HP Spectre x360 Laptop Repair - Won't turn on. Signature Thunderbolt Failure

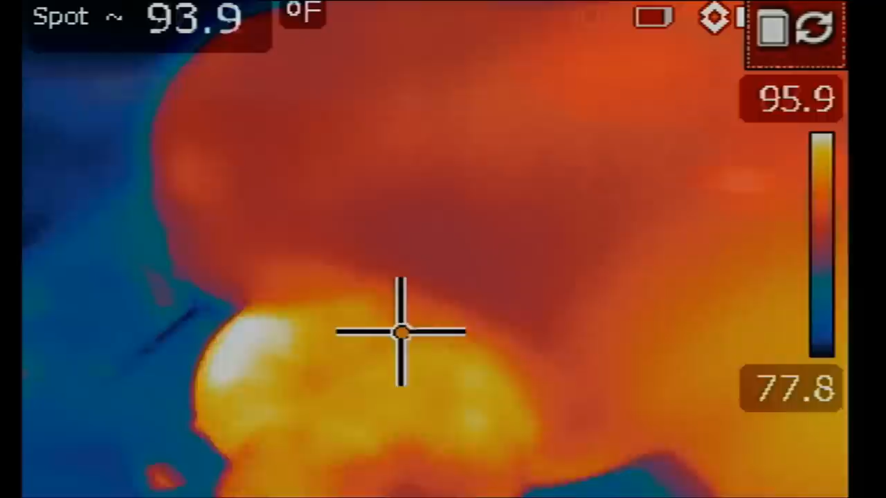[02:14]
On screen: spot 93.9°F
The chip itself is getting hot. Look at this. When I inject voltage at the shorted caps, the Thunderbolt chip is getting hot.
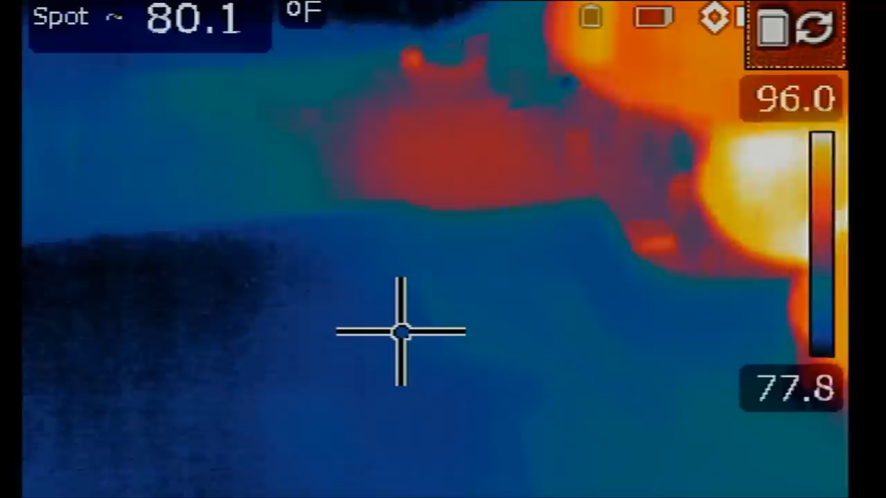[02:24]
On screen: spot 80.1°F
The JHL 6340.
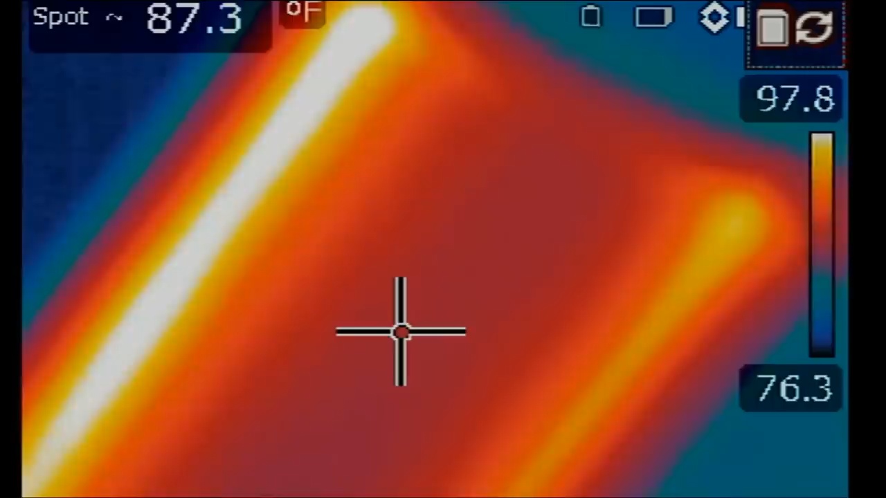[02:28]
On screen: spot 87.3°F
So most likely we have a dead controller chip.